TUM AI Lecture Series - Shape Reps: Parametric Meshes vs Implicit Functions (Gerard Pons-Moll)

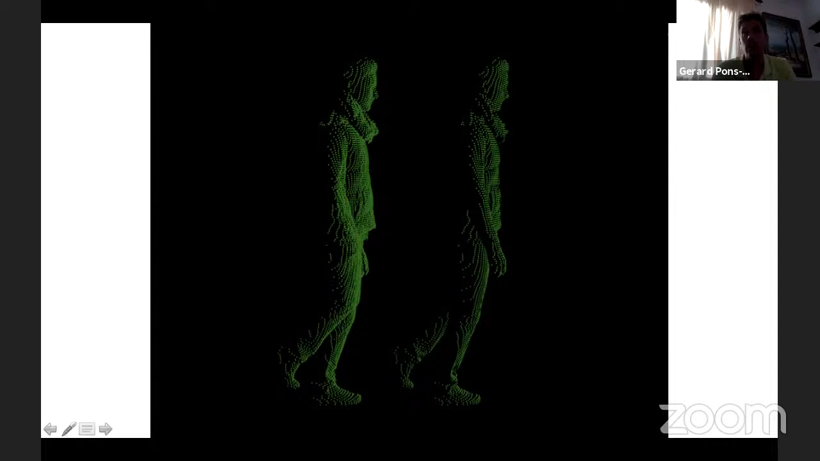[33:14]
like given a depth map or a partial point cloud, we can reconstruct the full surface.
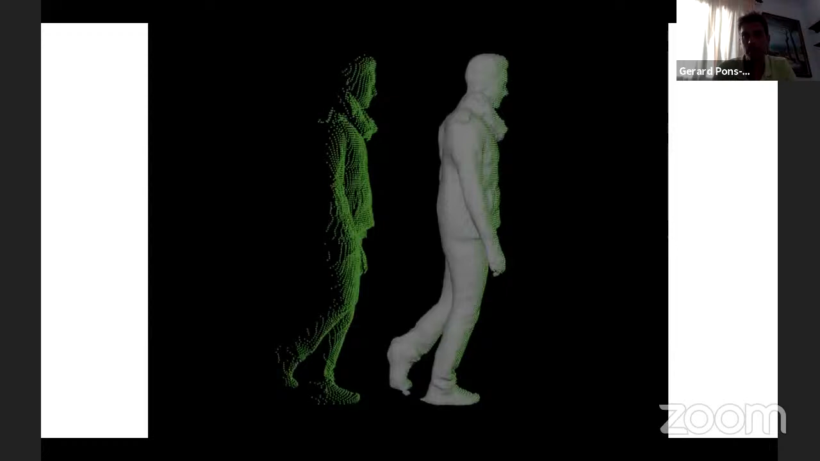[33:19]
And what we wanted to observe here is that wherever you have detail in the input, you should retain it in the output. And wherever you do not have data at all that you have to do on a completion, you should get a shape that is reasonable. Unfortunately, this is not a generative model. It just produces a shape for the occluded parts that is reasonable,
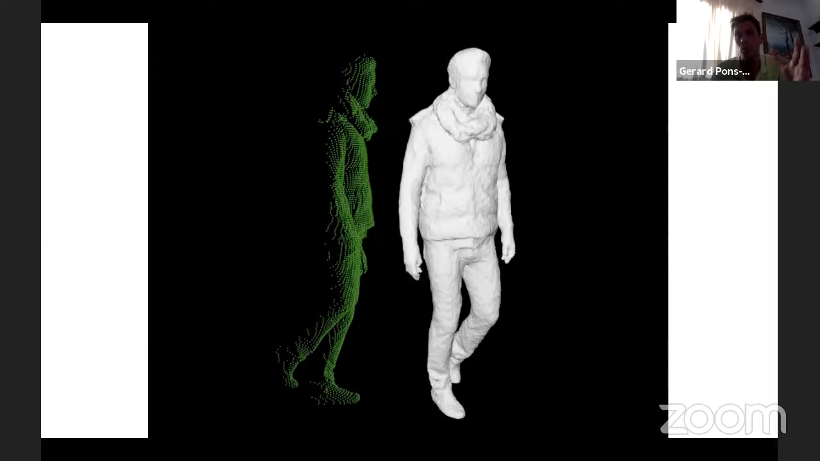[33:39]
but it doesn't add new detail usually. All right. Just a little bit of self advertisement here.
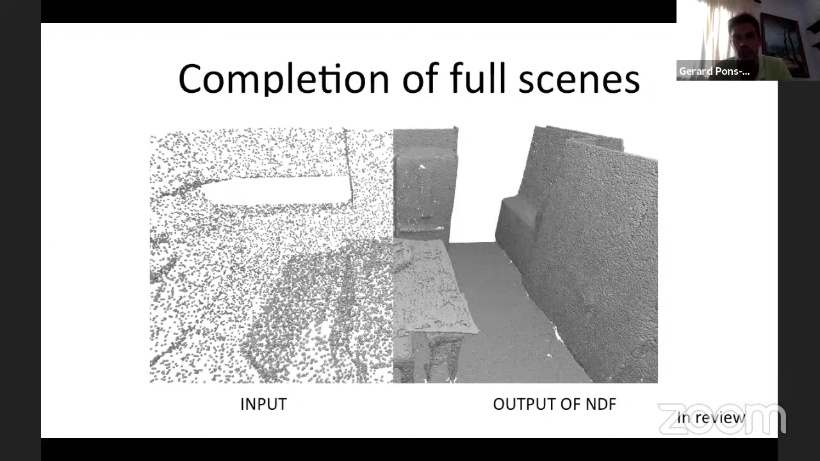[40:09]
So on the left, you can see the point cloud, which is sparse.
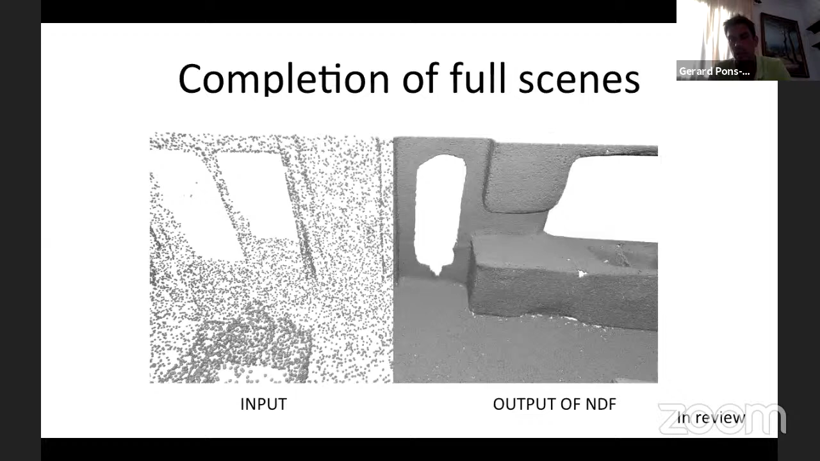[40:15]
And on the right, you can see the dense reconstructed dense point cloud.
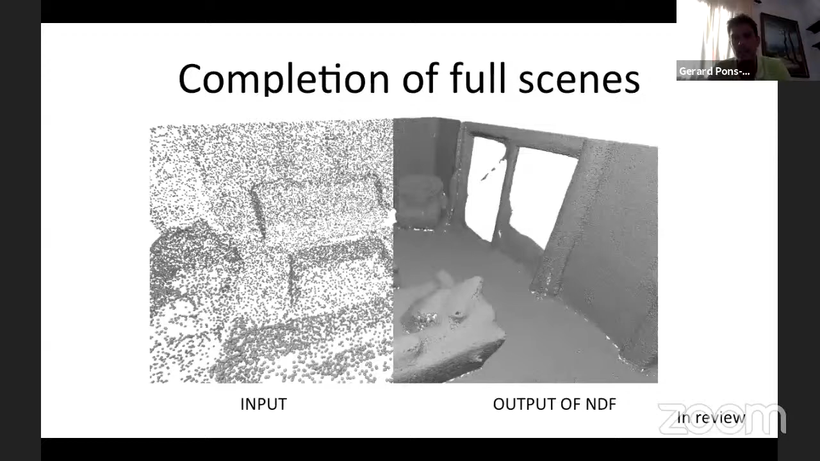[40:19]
And you can also get a mesh out of this dense point cloud using classical algorithms.
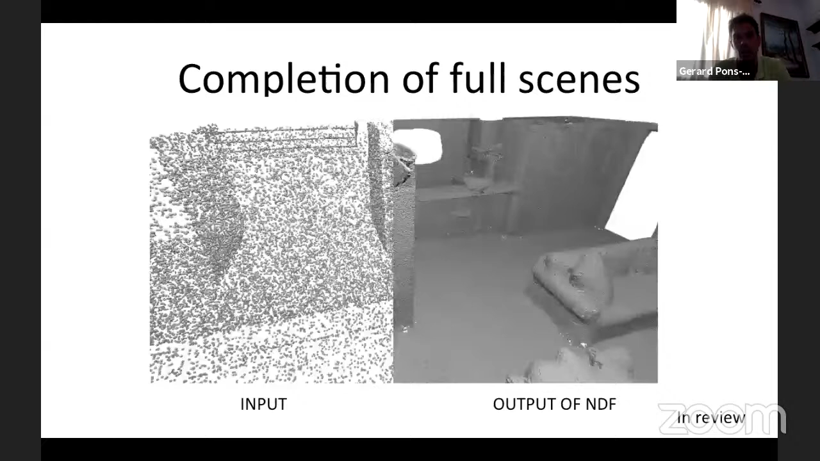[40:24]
What is important to note here is that this is not a model trained on one scene. So this is not like, for example, the Seiden model or Nerf. This is basically trained on 34 scenes and this is testing on a new scene. So you can give any new scene that you want without retraining and you get these results.
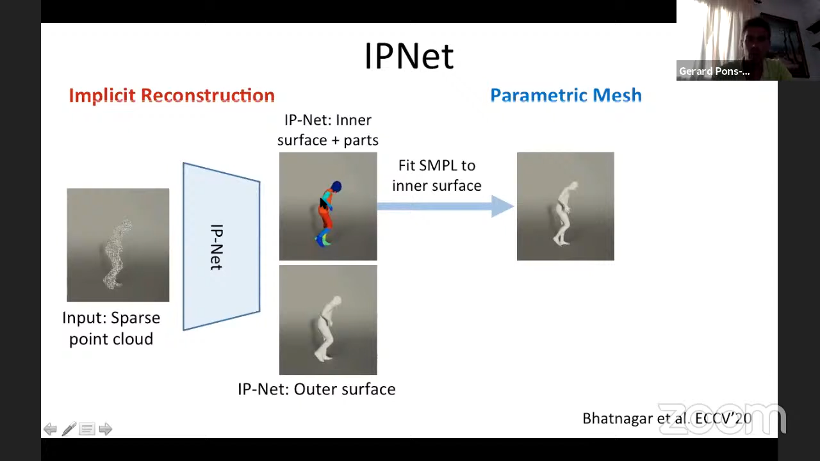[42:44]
We can register the simple model to the shape under clothing spark labels such that
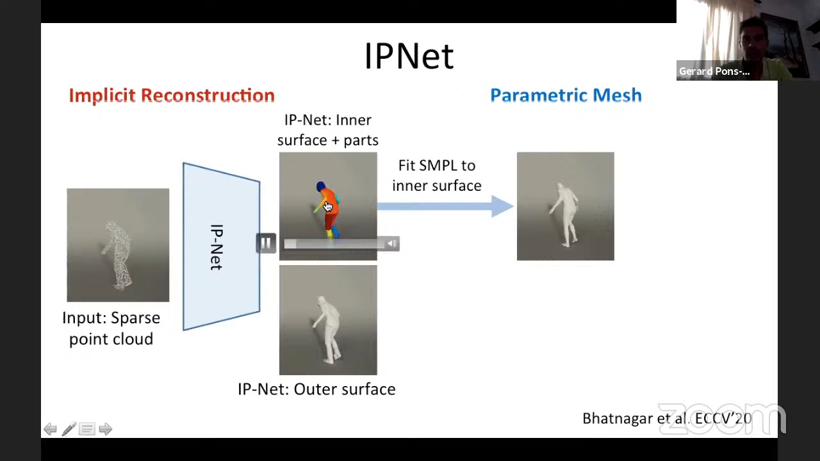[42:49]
at the end we obtain a registration and a body shape under clothing that is controllable.
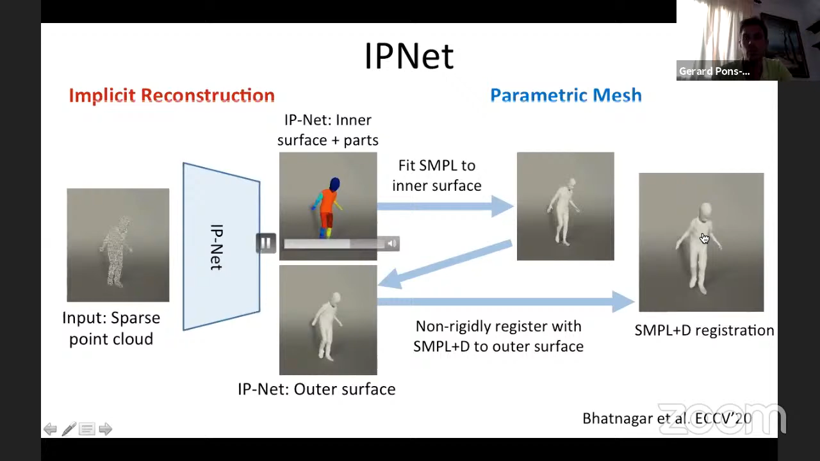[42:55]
Like, yeah, let me skip that. Yes, these are some of the results of the partial point cloud on the left, the body shape under clothing with the body part labels, which is predicted with this implicit function network.
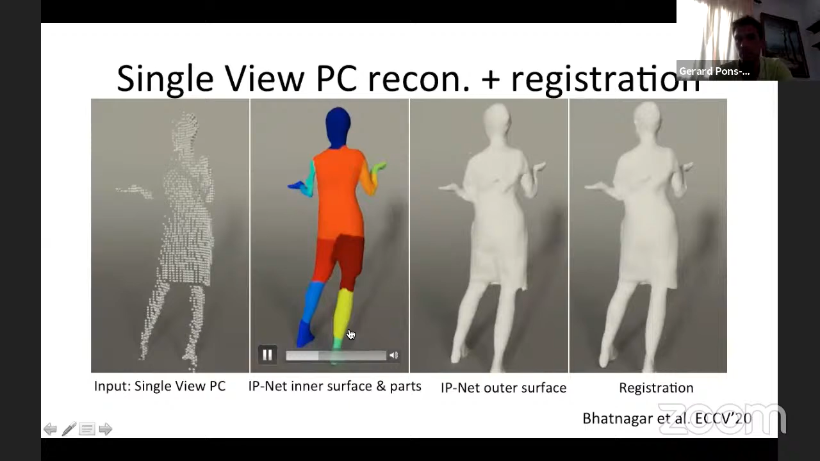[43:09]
Right. It predicts the parts as a field. Right. So for every point in 3D, you predict also the part label. And the main advantage of this is that now you have at the end you get from a point out that controllable model. Right.
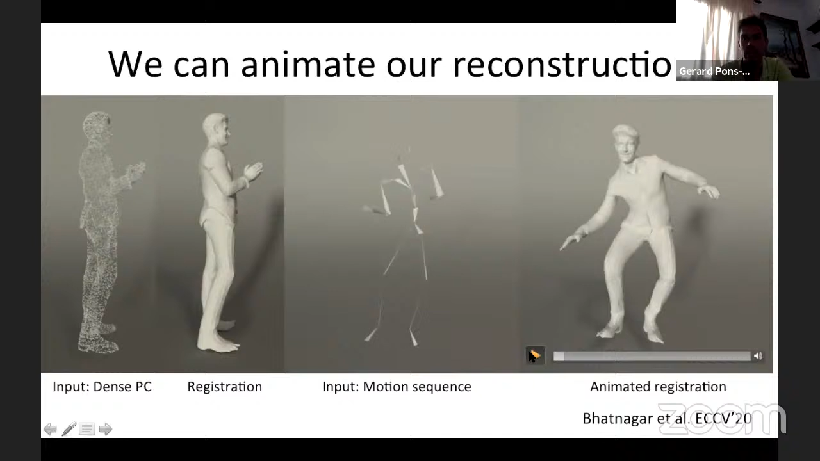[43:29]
So given a skeleton, you can animate the reconstruction just because you feed the registration afterwards. All right.
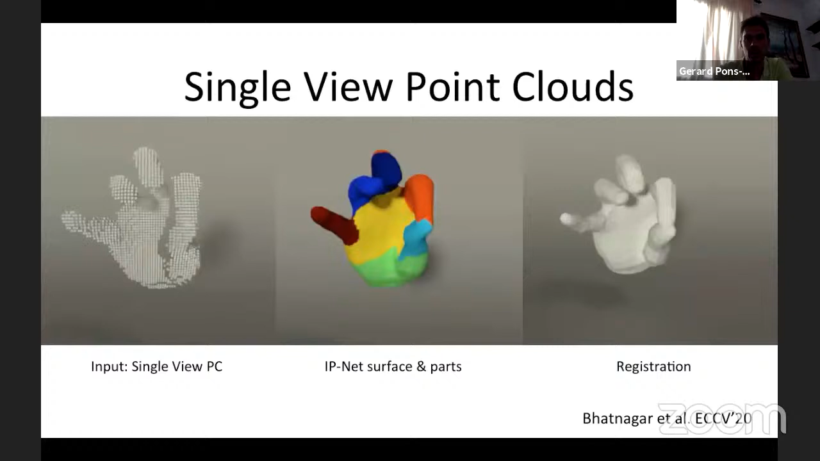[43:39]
And this also works for hand. So, for example, here we're showing given this partial point cloud, we obtain the implicit reconstruction with the parts.